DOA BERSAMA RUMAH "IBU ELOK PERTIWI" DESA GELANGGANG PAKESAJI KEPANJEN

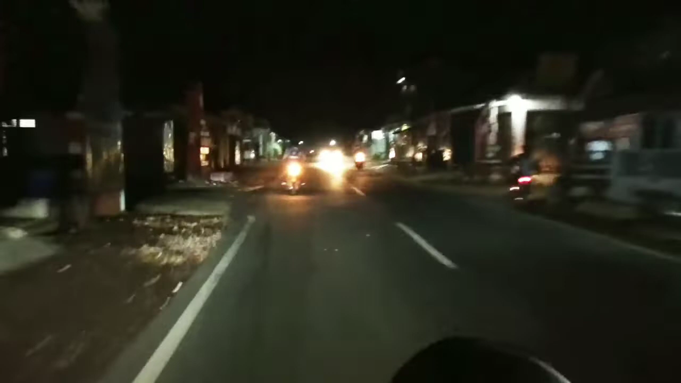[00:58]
Desa Ganjaran Gondang Legi ke tempat undangan kali ini,
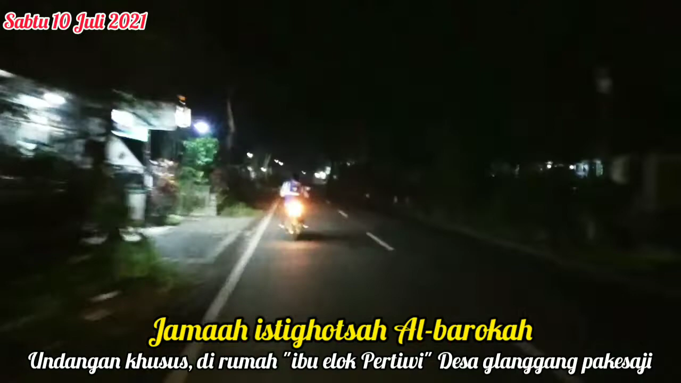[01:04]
yaitu jarak tempuh kurang lebih antara 30 sampai 35 menit sahabat subscribe, ya lumayan jauh begitu ya. Sambil menikmati lantunan suara musik dan juga suasana malam di sepanjang perjalanan dari desa Ganjaran menuju desa Gelanggang Pakesaji.